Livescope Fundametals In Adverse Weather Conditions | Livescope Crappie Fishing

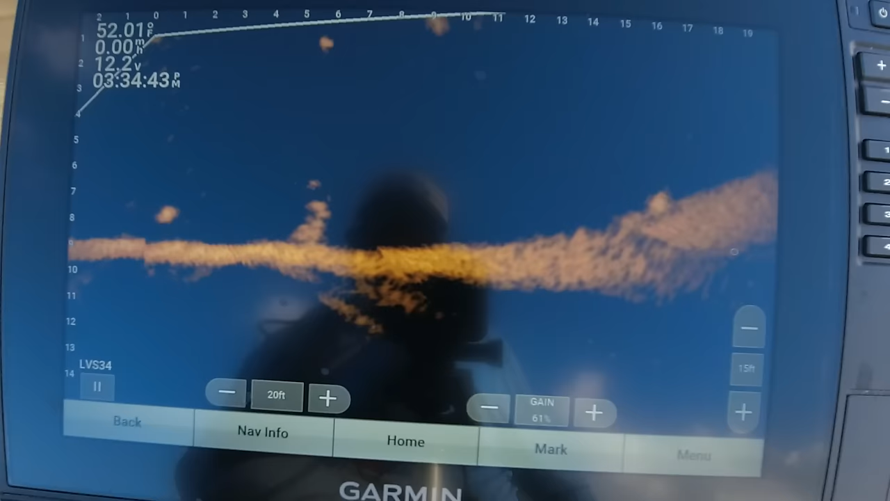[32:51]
Come on out of there. Oh, he just barely nipped it. Get out of my space. That's all they want. They're not trying to eat it. Now, I must tell you, if I'm on a guided trip, there's no way that I'm going to spend time messing with these inactive fish. But what I like to do when I'm out by myself is research.
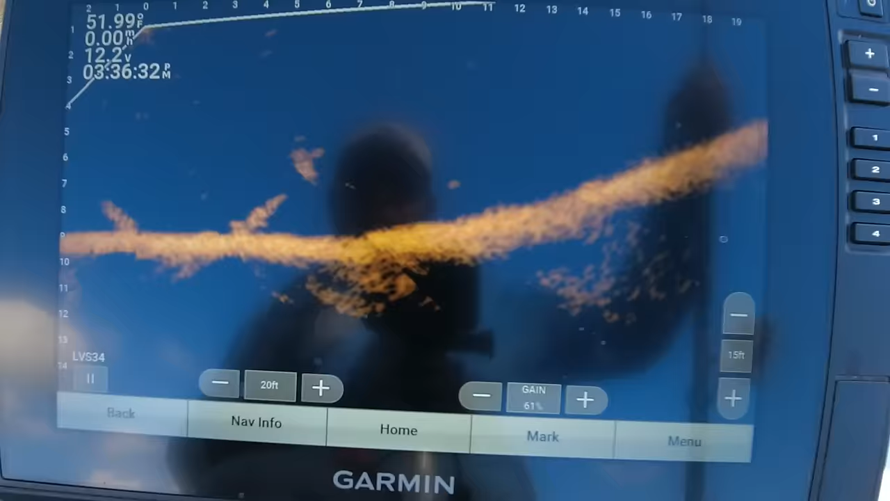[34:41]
There we go. Just leave it in his face. I guess he say, oh, you ain't gonna move. I'll show you how to move. He just gonna eat it. All right. And there he is.
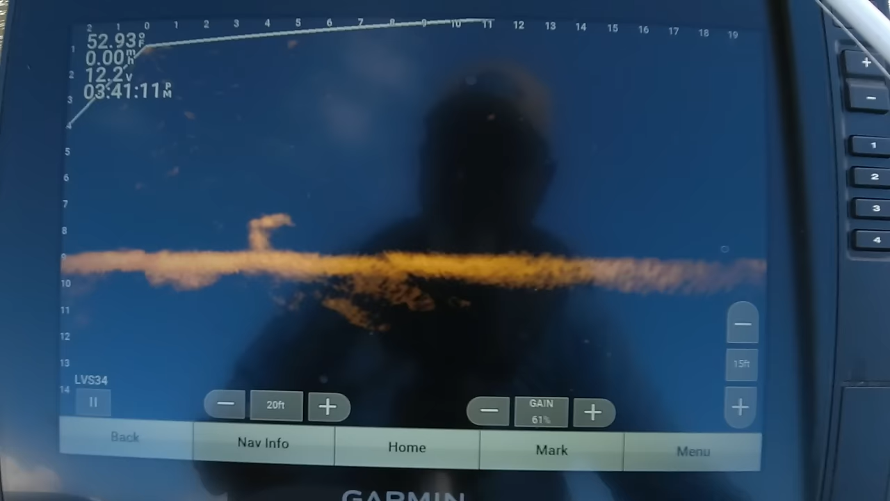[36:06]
Look like a good one right there. A little stick up.
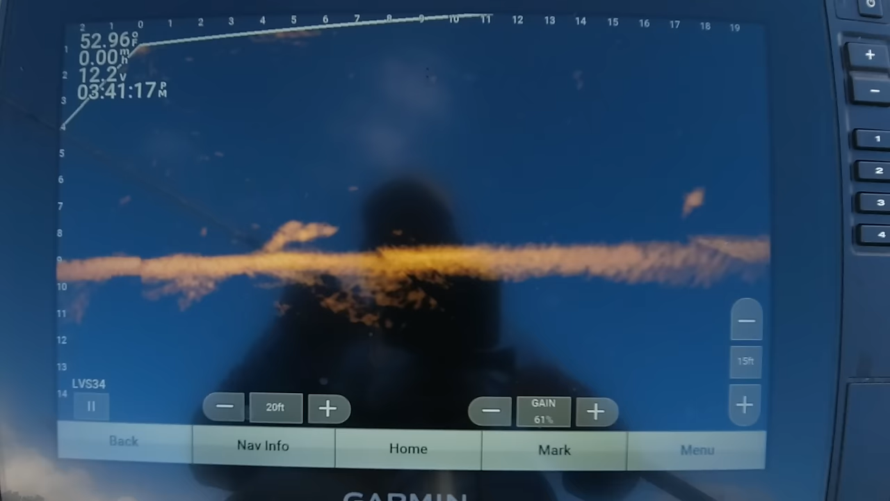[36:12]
See if we can get on top of his head. So I'm going to work on getting my boat into the wind
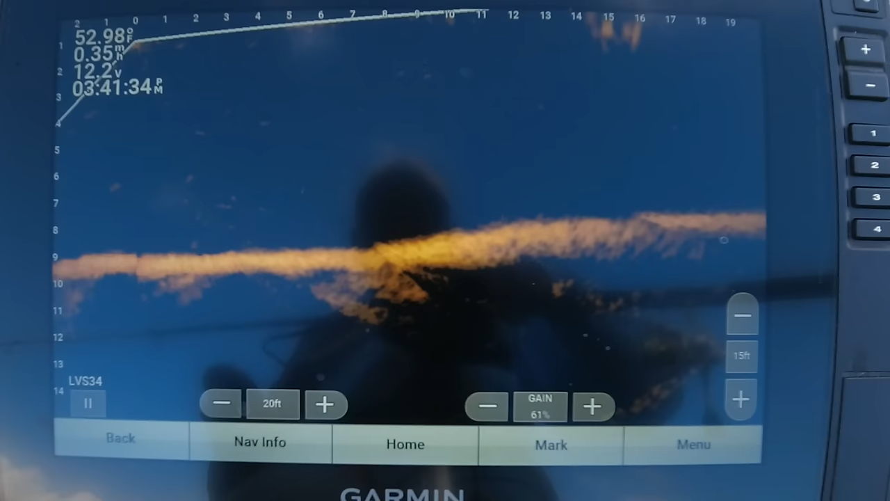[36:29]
On screen: water 52.98°F
and have that fish at my target range. And pretty much the ones that's been on these little stick-ups have been pretty aggressive.
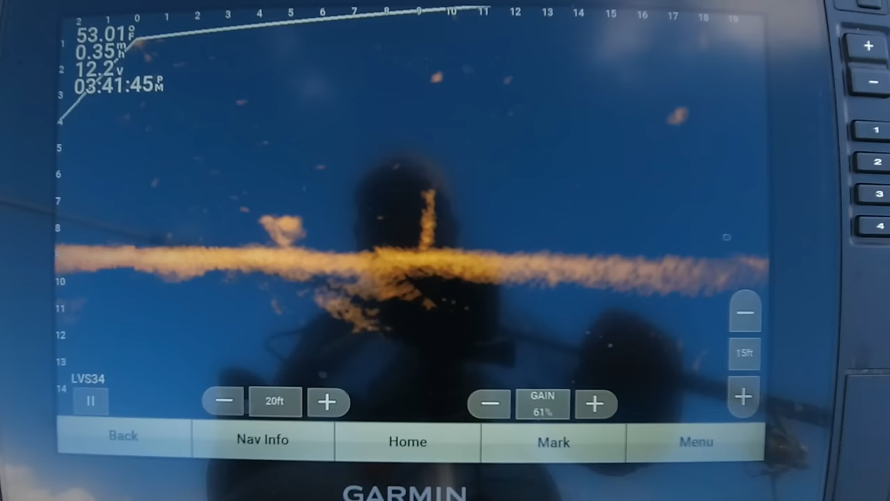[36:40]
So, let's see if we can make him eat. Get my boat facing into this wind. Now you can see my jig coming into play.
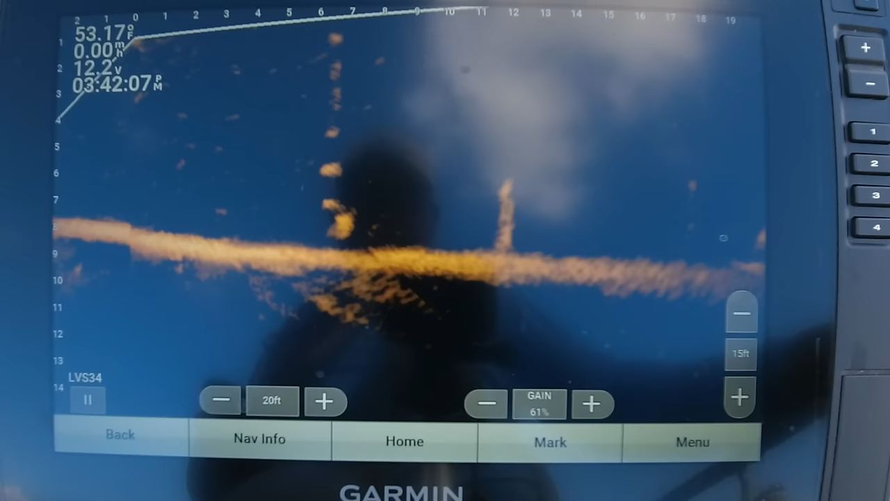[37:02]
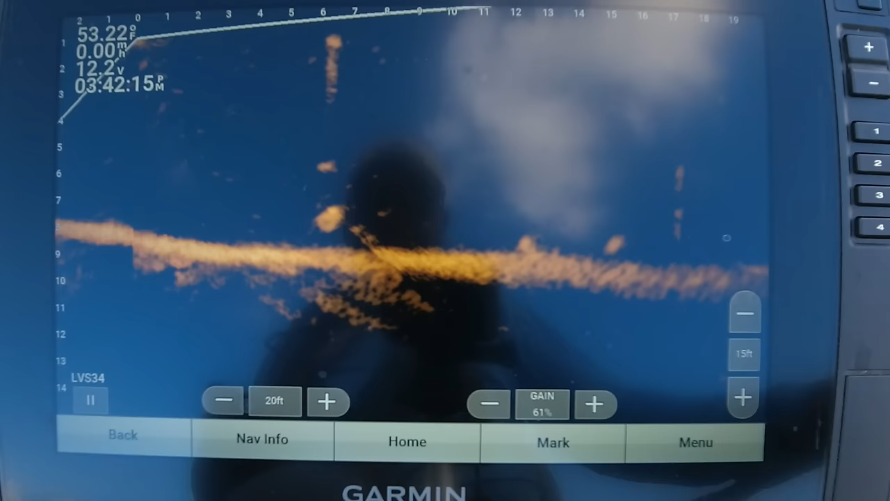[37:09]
Ooh, got him. Got him. Oh yeah, come on in here, boss.
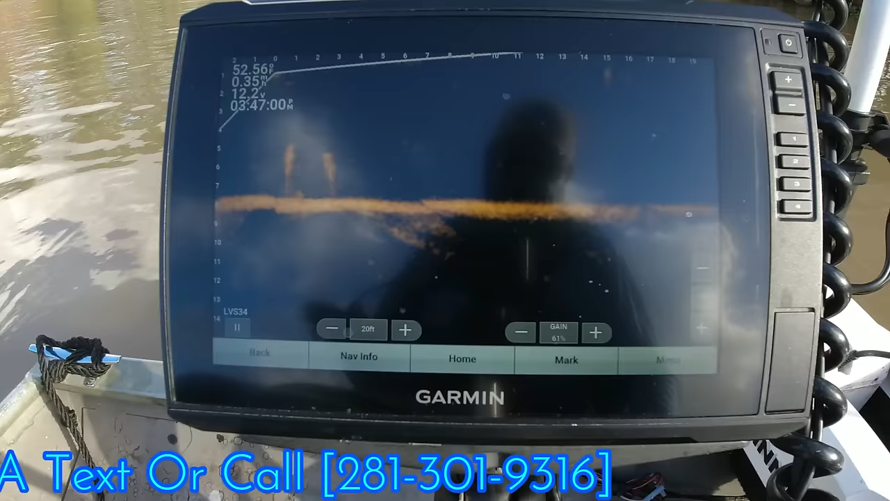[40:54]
So I see a fish here. I see a few fish right here. But I see one really good one sitting down there on the bottom. I mean, he's on the very bottom.
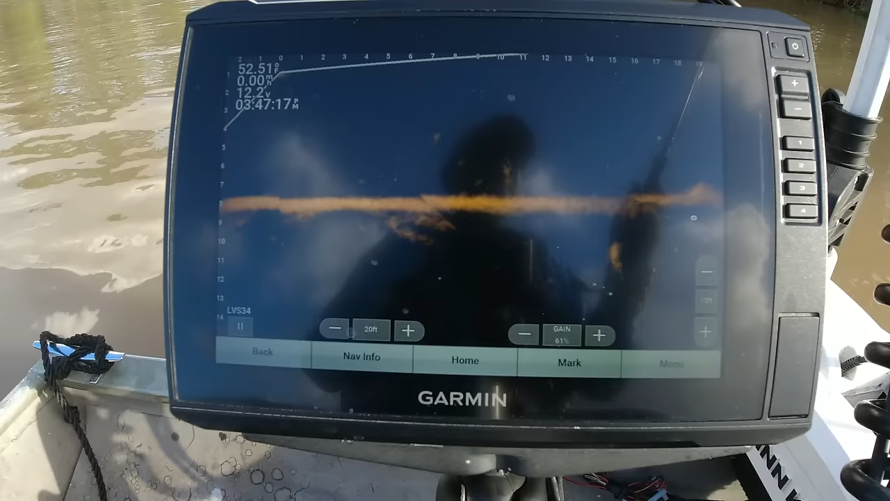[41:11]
See him that bright dot down there on that very bottom? So we're gonna try to target that joker. We're gonna try to target him. See my jig falling down. That's another thing I've been talking a lot about is getting that jig in that cone. Come on there, buddy. Getting that jig in that cone.
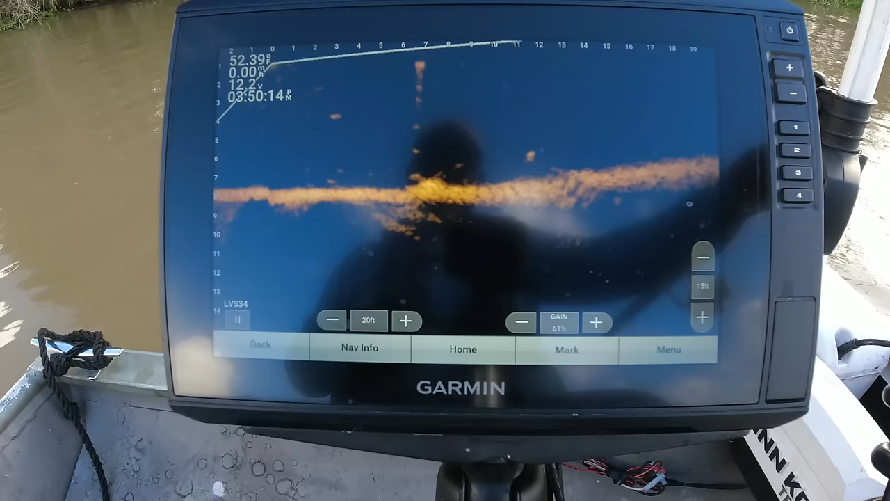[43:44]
I don't think that's a crappie. Definitely look like a fish though. That may be a crappie. We're gonna find out. Really bright, whatever it is.
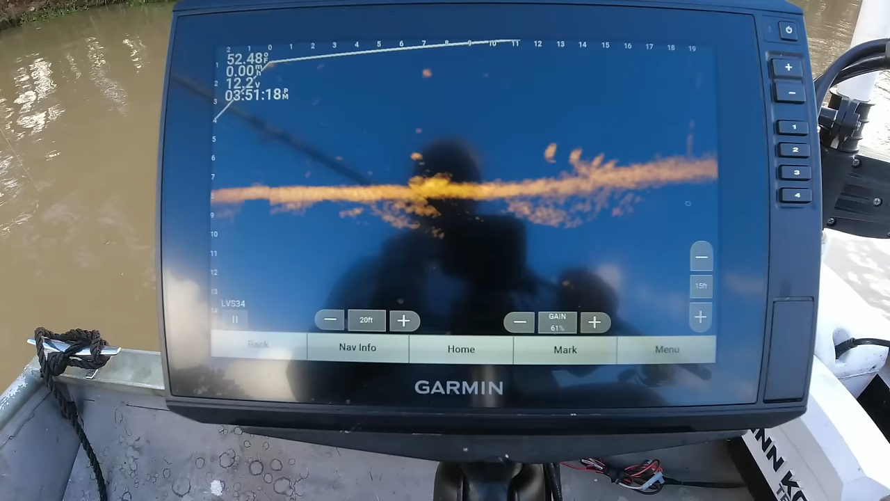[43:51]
Whatever it is moving, swimming.
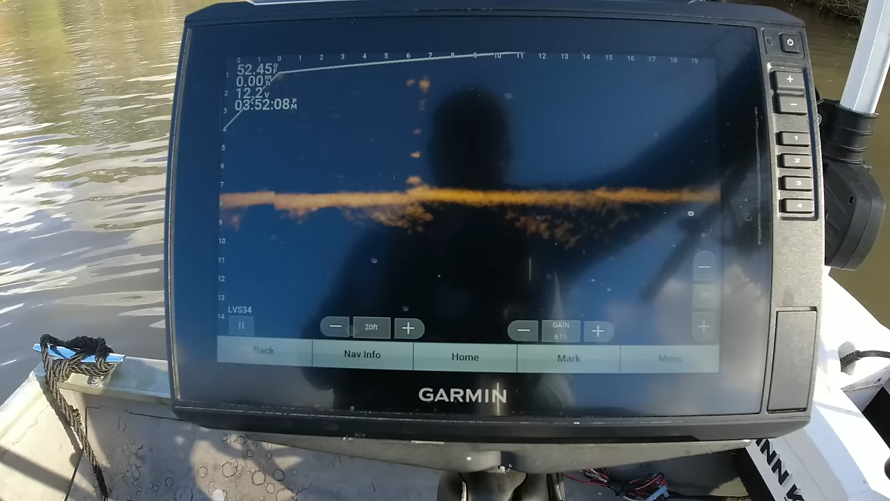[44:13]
Probably gonna turn out to be a big old catfish or a catfish. I almost can barely see him now. We're sticking to that bottom.
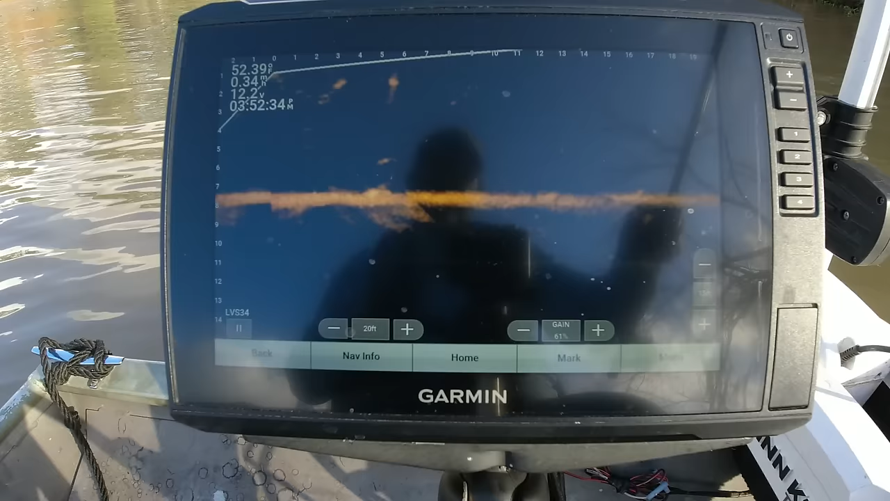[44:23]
There may be a turtle down there. Got a turtle?
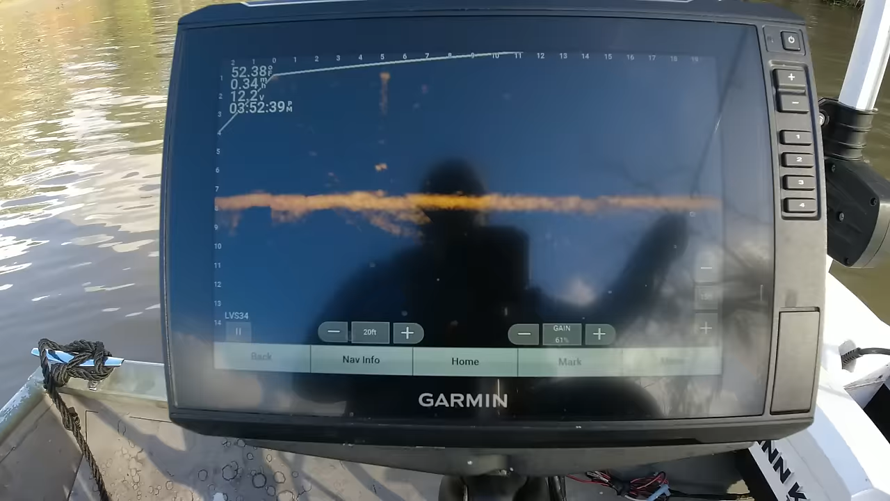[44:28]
Wouldn't that be something if that's a 3-pound hugging that bottom like that? All right, on to the next. Let's go find some fish.
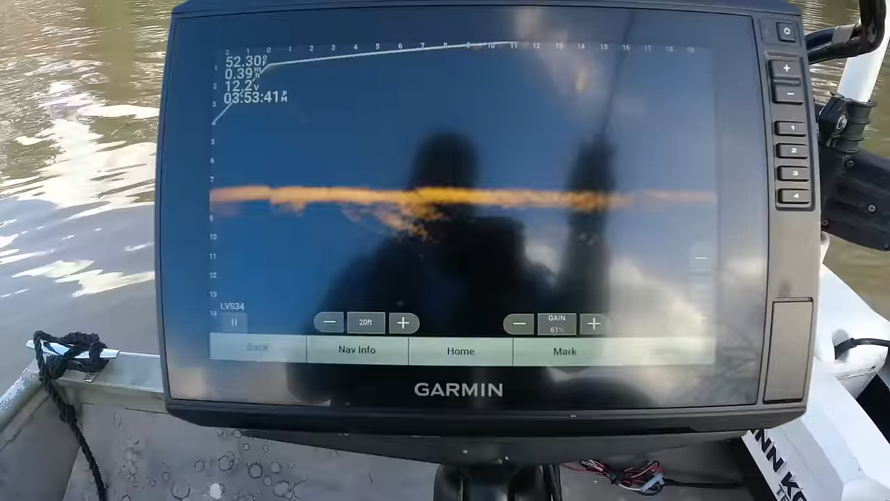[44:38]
Maybe a fish right there, tucked in there. I'm gonna go down here and then turn around and come back into the wind. Find another little pocket out of the wind, somewhat out of the wind. It smell like fish back here. Smell like crappie.